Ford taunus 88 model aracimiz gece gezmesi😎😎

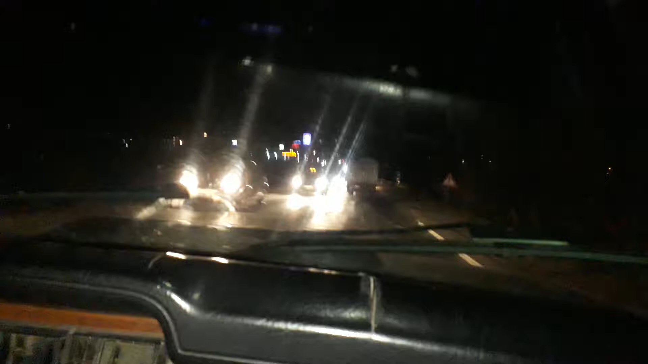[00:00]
Evet arkadaşlar, herkese merhabalar. Özal Nur'du, Çorlu'daydık. Şimdi Missinli'ye doğru gidiyoruz, ergenedeyiz.
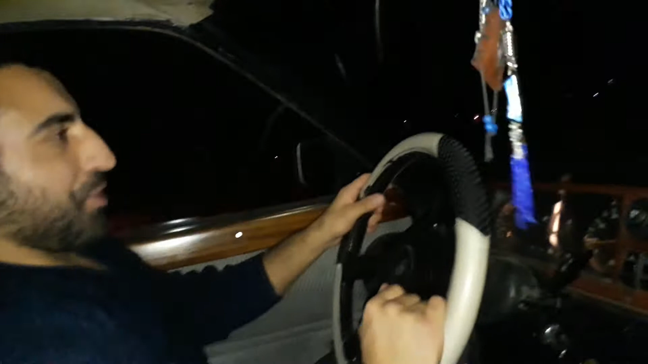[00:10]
Ford Thanos'la gece gezmeleri diyelim arkadaşlar. Bir de müzik açtık sizlere. Özel ziynet, özel tane.
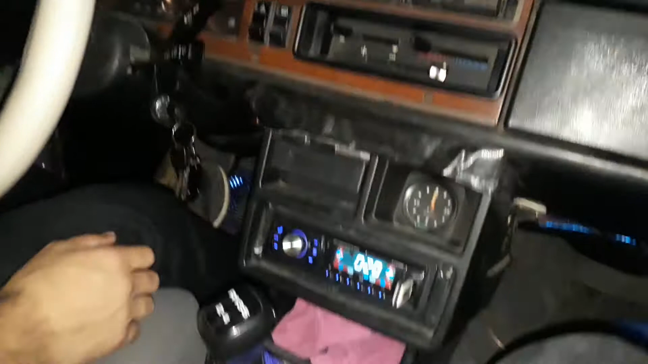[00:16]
Buyurun, şöyle bir görün bakalım. Ford Thanos'la gece yolculuğu.
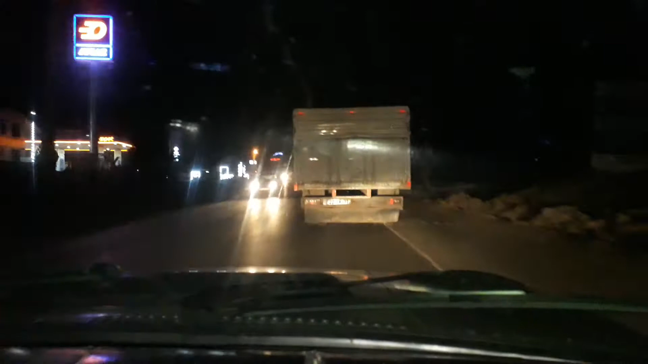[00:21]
Şöyle önümüzde bir ramyonet mevcut. Yerde açmak istediğim çocuğu. Hızımız çok düşük çünkü şehir içinde olduğumuz için. Yollar da bir hayli bu uzun. Bakın görüyorsunuz, kamyonun da adeta zıplıyor diyelim. Hızımız şu anda 10. Biraz gaz veriyorum araca, 20'ye yükseldi diyelim arkadaşlar. Görmüş olduğunuz gibi direk sonundayız.